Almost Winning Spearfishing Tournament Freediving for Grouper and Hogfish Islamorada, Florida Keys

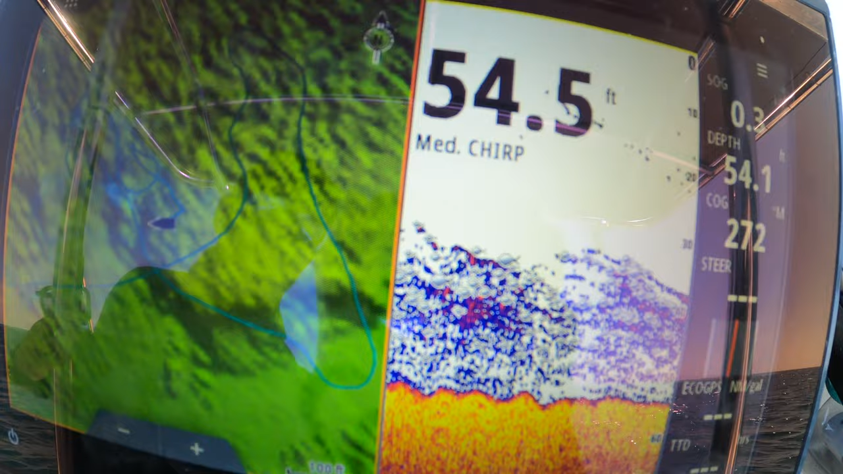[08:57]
bottom carson's uh every time you turn
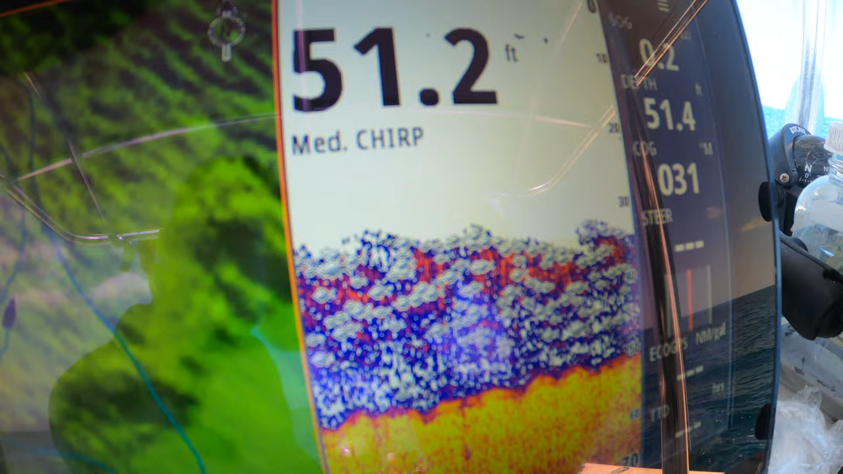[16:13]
anyway lots of stuff down there just a bunch of jump balls